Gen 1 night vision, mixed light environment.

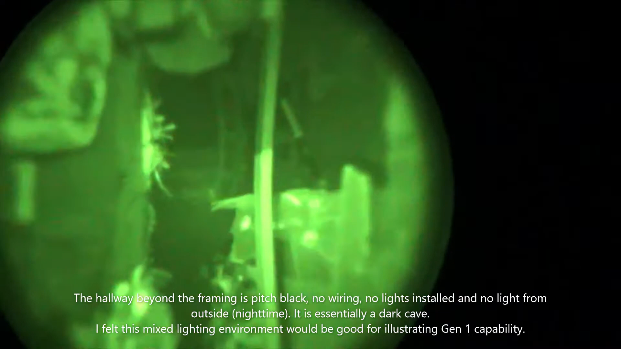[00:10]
Built-in illuminator. Now you can see the chair in the darkened hallway beyond.
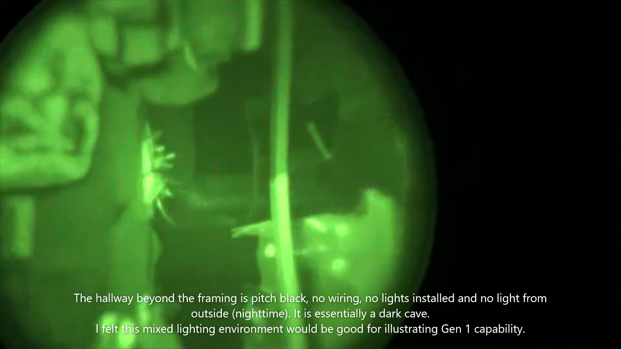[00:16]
See the difference it makes. That is a front door through that busted through the wall.
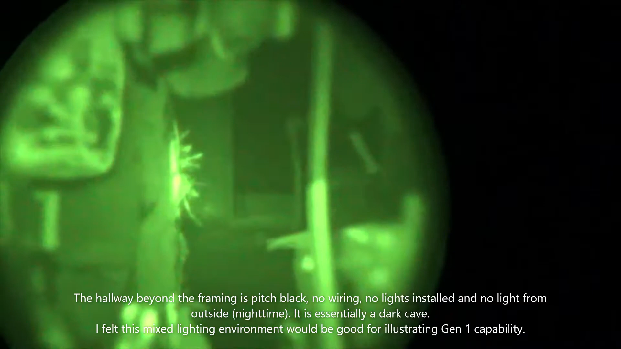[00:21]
And
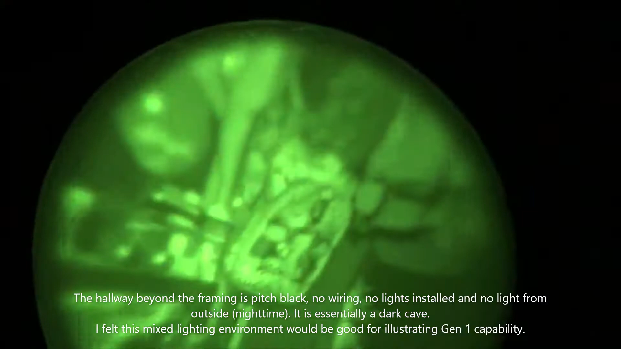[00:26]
third-party illuminator.
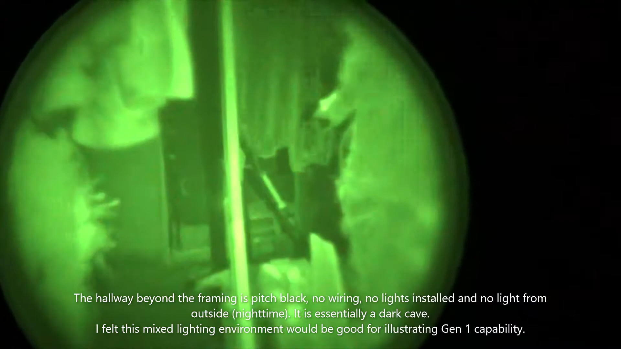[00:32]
This is a more concentrated 940
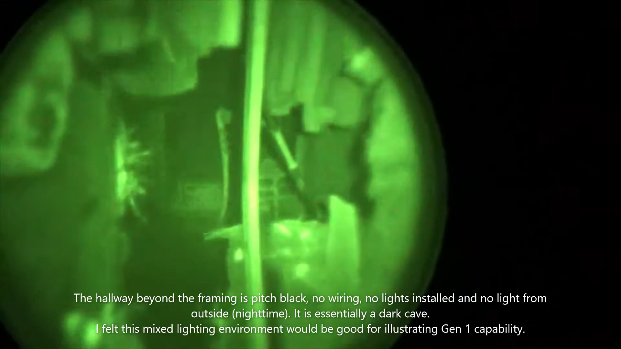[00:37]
nanometer and you can definitely see the difference that it makes.
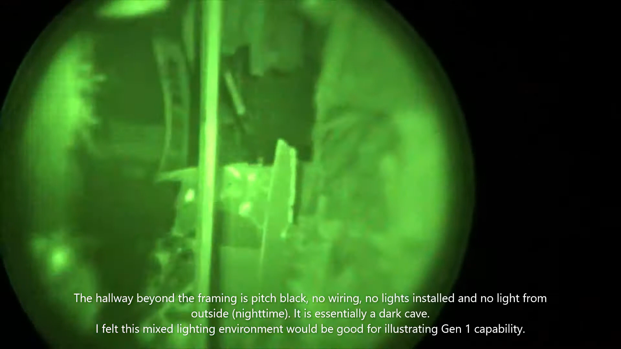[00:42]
For comparison, that's with the illuminator. That's standard.
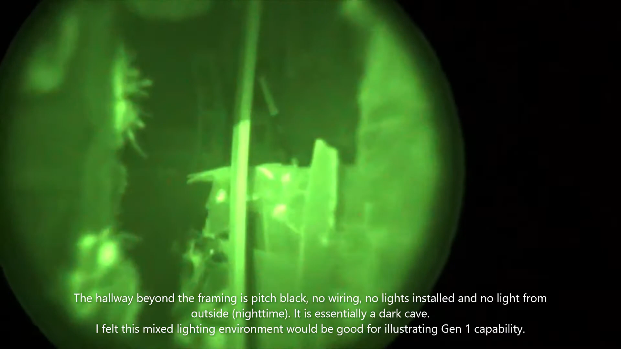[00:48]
That's a built-in illuminator. Third-party aftermarket.
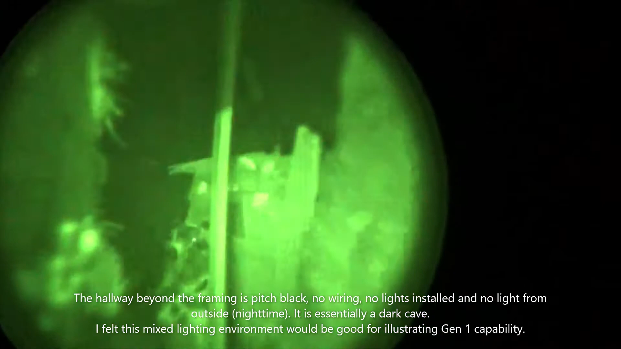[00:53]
And you can focus it to make it even brighter.
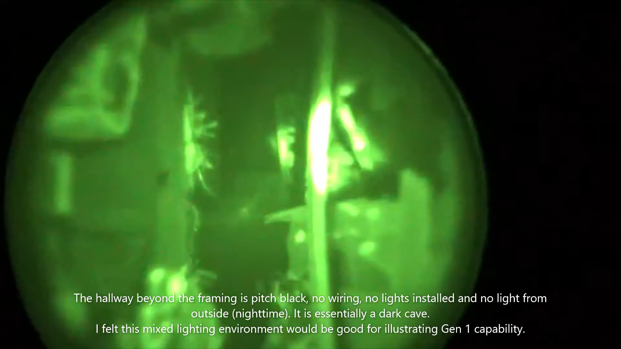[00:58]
Or pull it back. And just for reference.